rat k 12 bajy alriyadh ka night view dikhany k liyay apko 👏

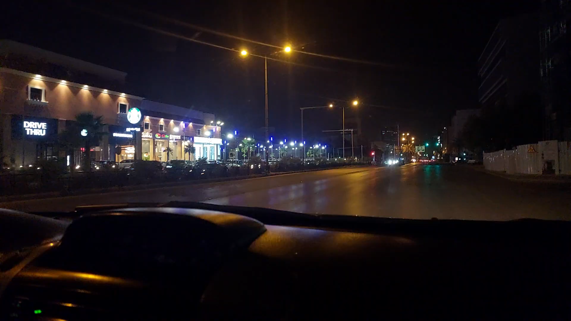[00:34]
گائزے دیکھیں کتنی پیاری لائٹس ہیں
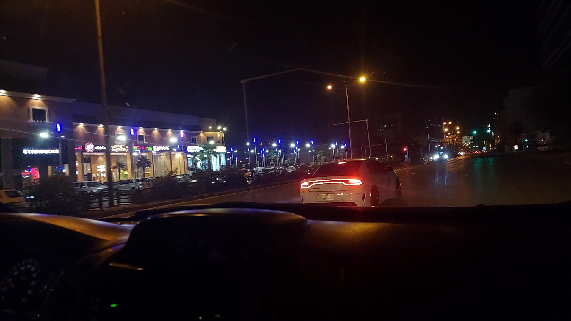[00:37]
اور ابھی بالکل رش نہیں ہے روڈس آلی ہیں
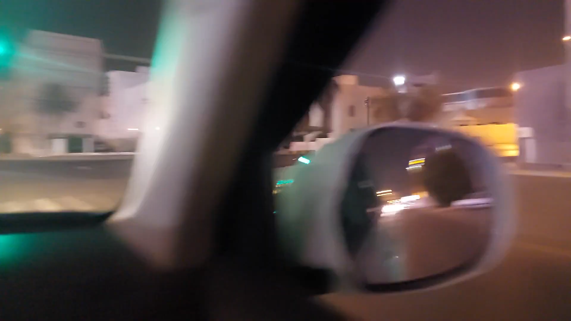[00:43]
کتنا پیارا ویو ہے گائز نائٹ اتنے پیارے لگ رہے ہیں گائز یہ جو ٹریز ہیں
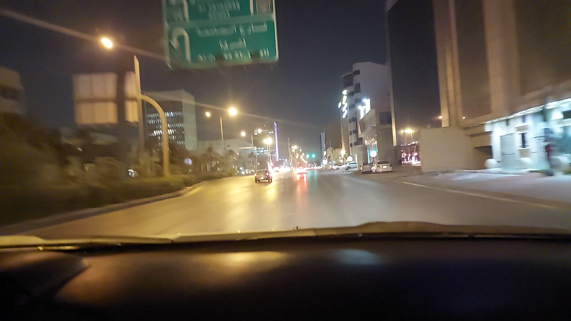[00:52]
دیکھیں گائز یہ دیکھیں گائز ابھی ہمارے دونوں سیکھنے لگ من سے جب ہم نکلے ہیں
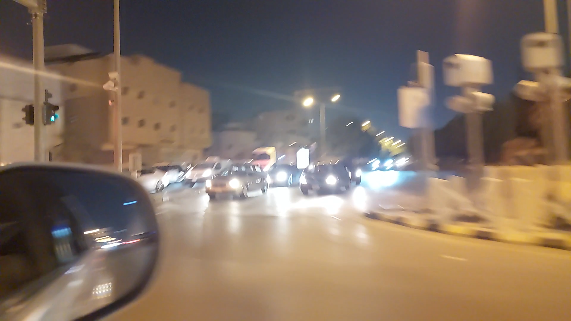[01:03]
گائز دیکھیں کتنا کمال کا بیو آ رہا ہے اوپر یہ لائٹس کا درمیان بھی کتنے پیارے پودے ہیں یہ باری بیلدنگ دیکھیں گائز کتنی پیاری لائٹس لگ رہی ہیں
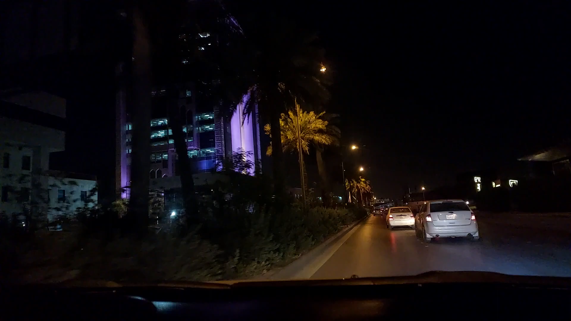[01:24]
پرپل پرپل نیکس لیول گئے گائز یہ کتنے پیارے لگ رہے ہیں یہ لائٹس لگی ہیں ان کے اوپر جسو ٹریز پر لائٹس یہ رفیکشن با رہا ہے گائز ابھی ہم بریج پر جانے لگیں بریج کا بھی کمال کا ویو ہے
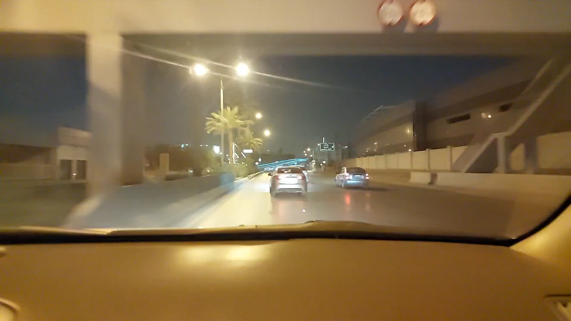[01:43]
وہ دیکھیں گائز کتنی پیاری لائٹس ہیں
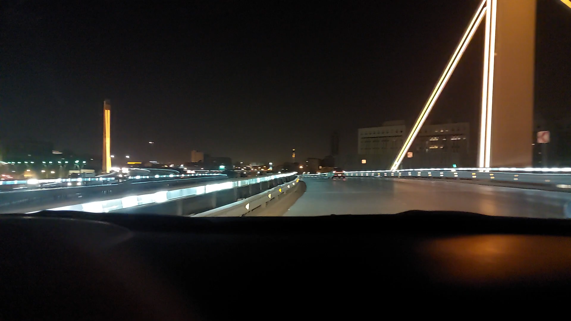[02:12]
اس سائیڈ پر بھی ہے گائز اور یہ جو آپ دیکھ رہے ہیں کتنی کمال کی بیڈیرز پر لگی ہیں لائٹس بلو کلر کی یہ والی لائٹ چیک کریں گائز گولڈن گائز
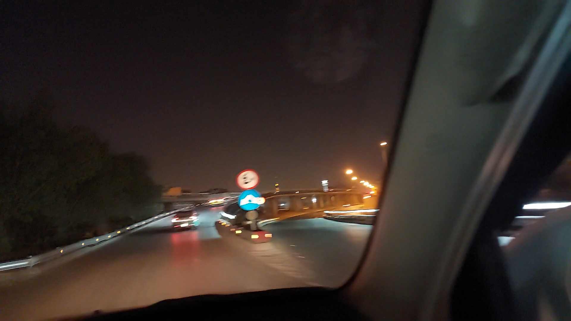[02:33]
یہ بری لائٹس کیا ہی کمال کی لگی ہے جو سائیڈ پر لگی ہے گائز ادھر سے آپ چیک کریں ہے ہے ہے ہے
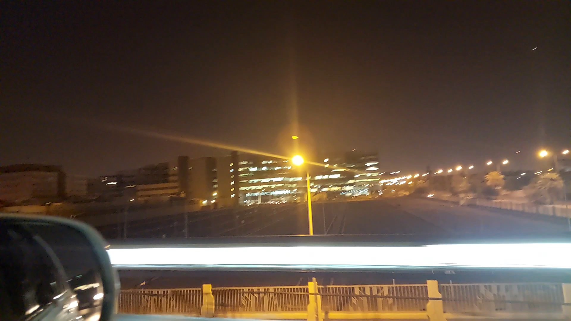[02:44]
ہے
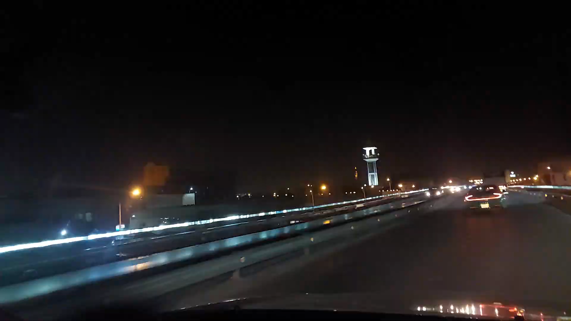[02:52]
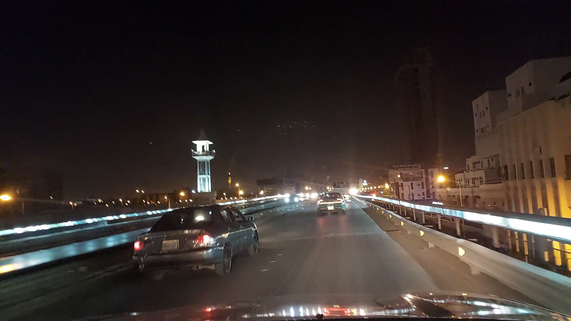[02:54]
ہمارکہ کمال کا لائٹس ہی لائٹس کا کمیلی
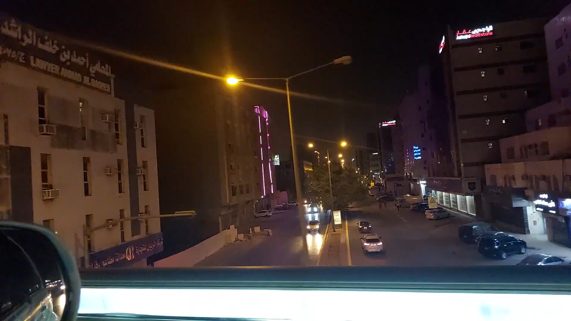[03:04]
سامنے آپ دیکھیں کیا ہی لائٹس ہے ابھی گائز اتنی کمال کی لائٹس لگ رہی ہیں کوئی رش نہیں ہے کوئی شور نہیں ہے
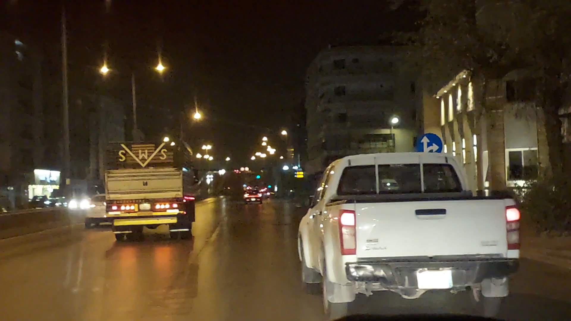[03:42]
سامنے آپ دیکھیں گائز کتنا پیار آپ ہی ہوا رہے ہیں ریات سری کا
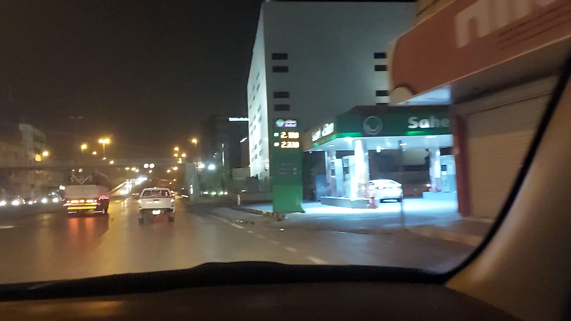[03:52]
یہ دیکھیں گائز یہ دیکھیں گائز یہ دیکھیں آپ کتنے پیاری لگ رہی ہیں یہ گو لائٹس
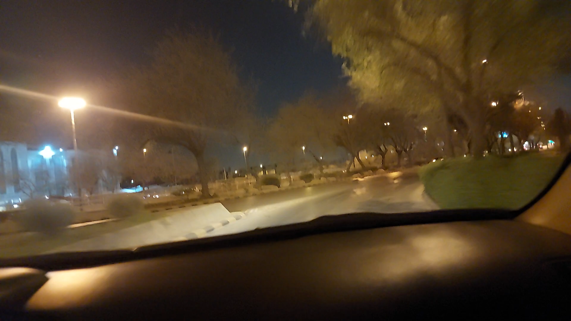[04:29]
یہ جس طرف نیچے ہے رنگ روڈ اس سامنے آپ وہ بیڈنگ رہی ہیں اس پہ ابھی ایک بھی لائٹ نہیں ہے کیسے نظر آرہی بھی ابھی ہم جا رہے ہیں رنگ روڈ کی طرف گائز ابھی ہم جا رہے ہیں ریات سیٹی کے سینٹر میں آپ سامنے کا
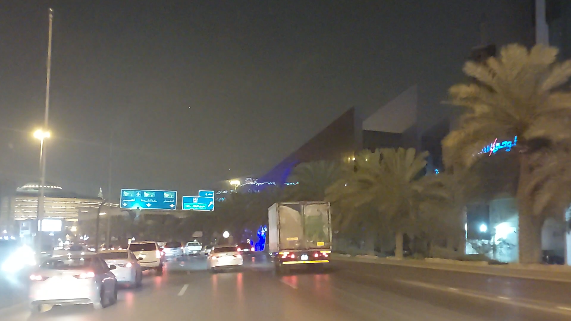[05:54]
میرے بیلڈی لگ رہی اور سوے کیا آئی ریفلیکشن آ رہا ہے اور ایتر آپ دیکھیں وہ بلو لائٹس فری گائز یہ والی بیلڈنگ آر چک گری
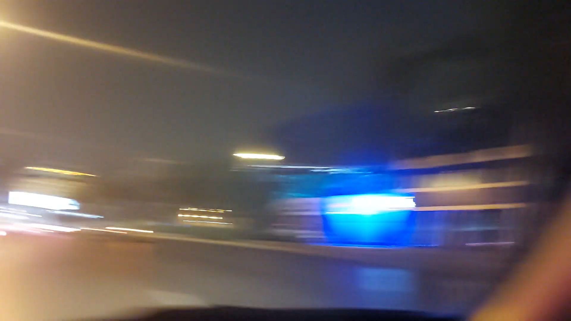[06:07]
کنی پیاری لگ رہی ہے اور وہ سامنے والی بیلڈنگ کے لائٹس سوے پا رہی ہیں یہ دیکھیں گائز